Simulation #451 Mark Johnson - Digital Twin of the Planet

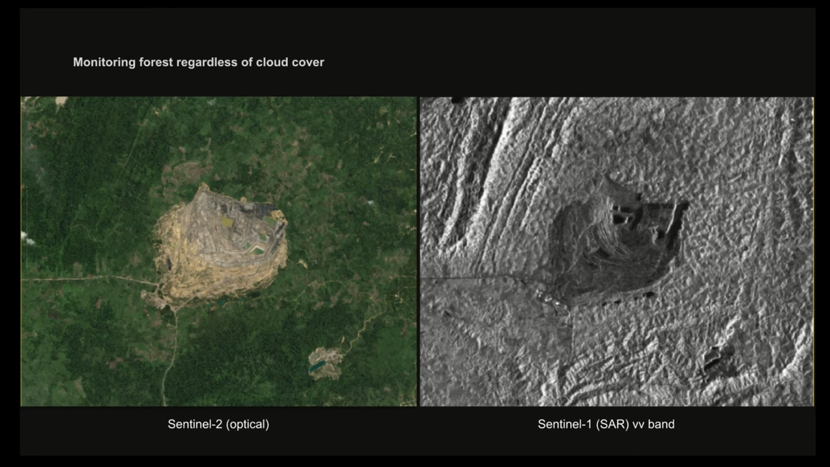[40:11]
see it that's what deforestation looks like and so you can there could literally be a cloud over the one on the right and you'd still get that image which is cool